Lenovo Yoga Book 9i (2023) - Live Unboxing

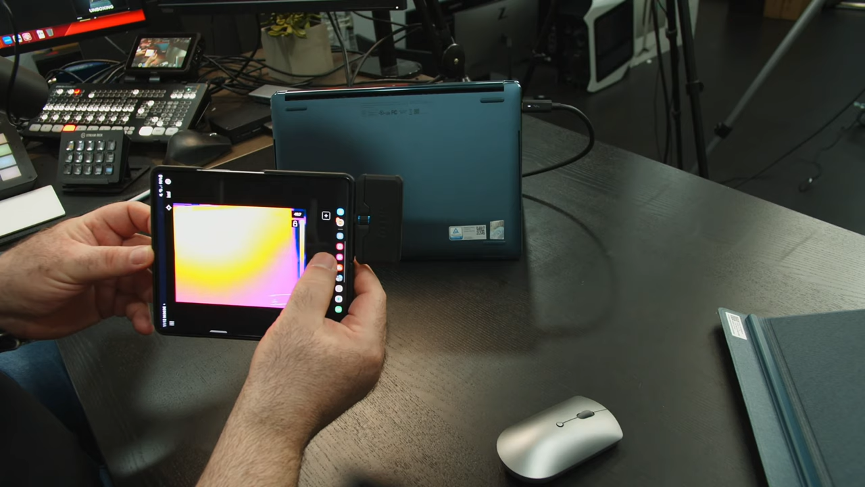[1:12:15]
It's about 46 right about here.
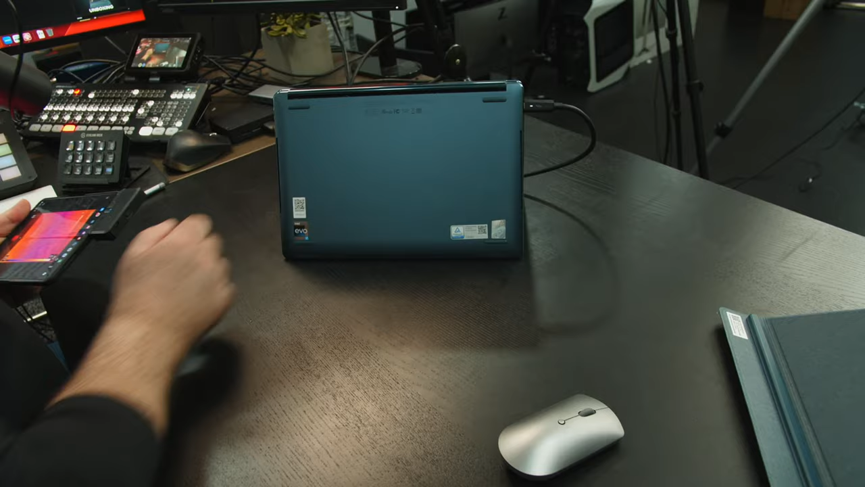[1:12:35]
Nothing too concerning. That's good.
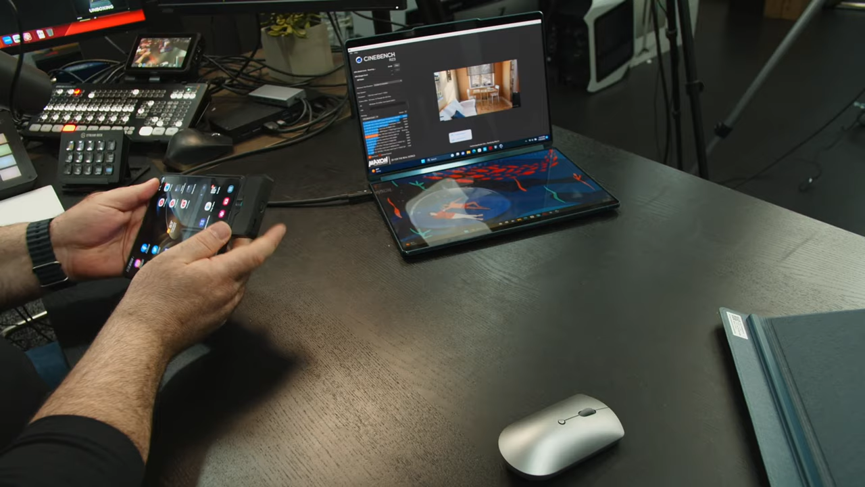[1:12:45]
So far, looking good. Let me get this measurement.
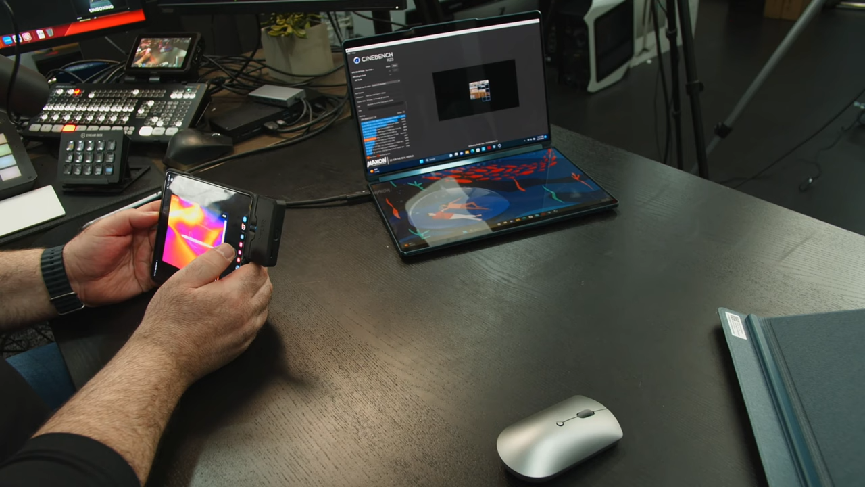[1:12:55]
So the exhaust must be, there must be an exhaust there because that's where I'm seeing that.